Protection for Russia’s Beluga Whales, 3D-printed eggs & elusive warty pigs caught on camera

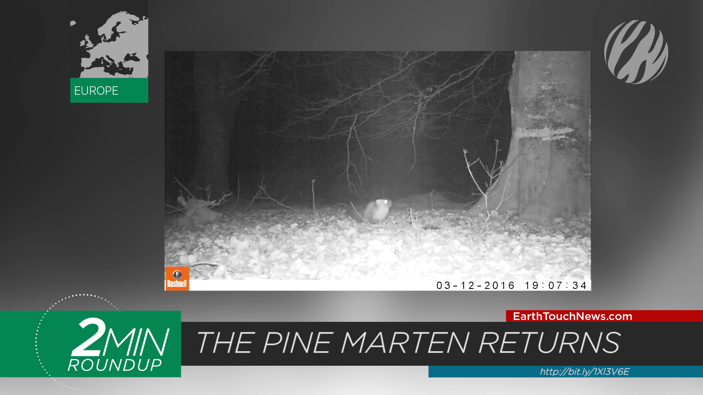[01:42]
A weasel-like creature that vanished from the country a century ago is back. Camera traps recently captured photo and video evidence of the Pine Martins, and it's the first time the species has been filmed in the wild. From one elusive animal to another, here's the first ever video of a rare Bawian warty pig.